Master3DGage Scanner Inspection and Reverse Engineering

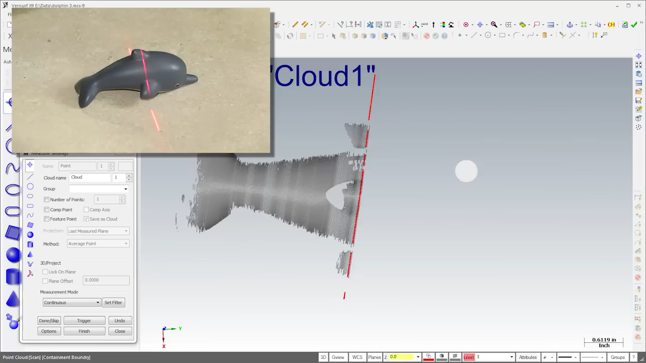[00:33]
The Master 3D gauge scanner enables high-speed,
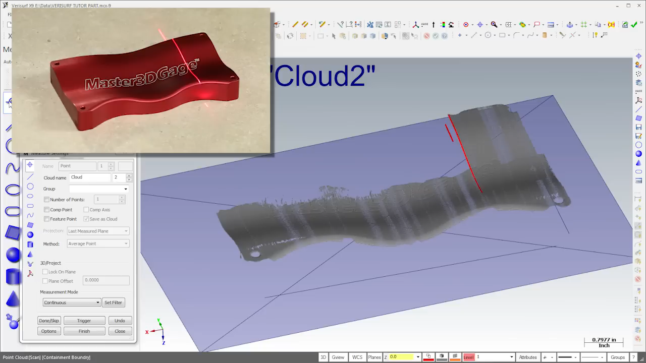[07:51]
but it's more convenient and often faster and more accurate to measure surface contour with a scanner.
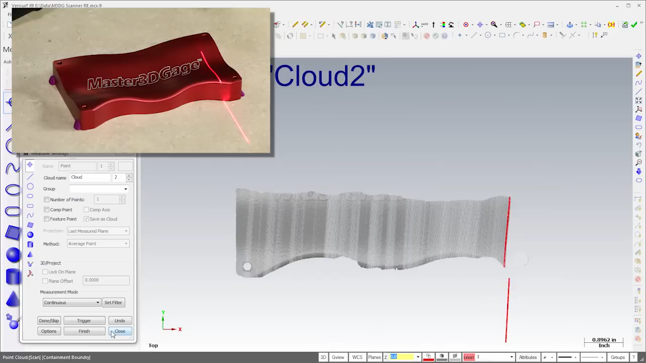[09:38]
I'll start by scanning the top of the part at full resolution.
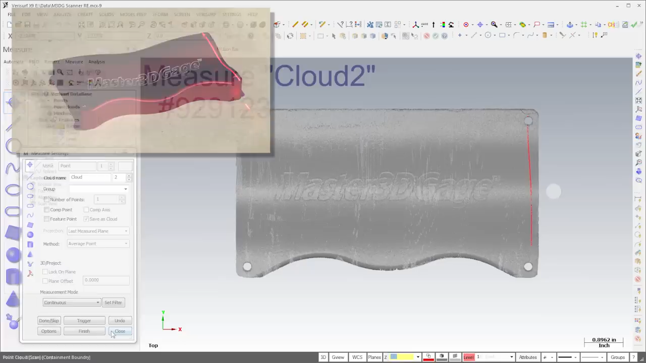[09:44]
We don't need much data for a surface patch, so I'll filter the cloud to a 50,000th spacing. I'll then delete the points on the front edge of the part, since it's more accurate to form this surface using a fillet. Finally, I'll use the patch tool to create a surface through the cloud.
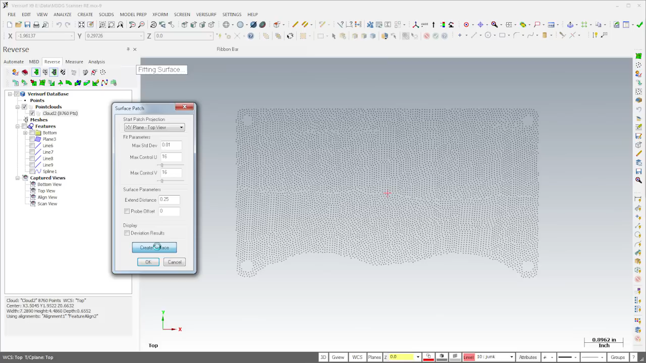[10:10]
I'll use the dialog settings to control both the accuracy and complexity of the surface, and I'll extend the surface slightly for use in trimming the solid. Once the surfacing is complete, we have everything we need to finish the model.
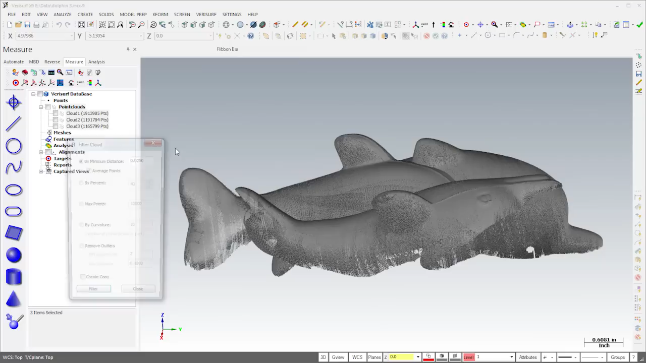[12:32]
I'll also filter the clouds to uniform spacing to simplify registration.
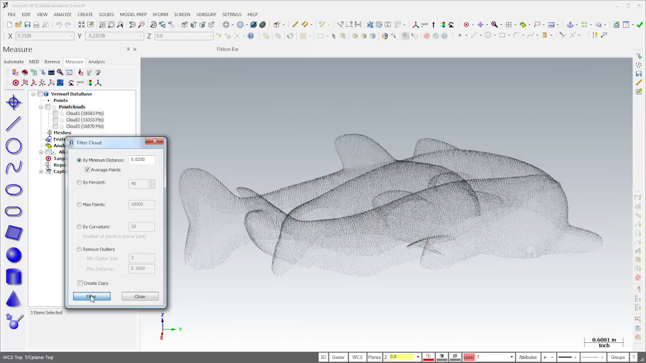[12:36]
The use of averaging here helps to reduce scanner noise. The point clouds were measured in different orientations, so they need to be aligned.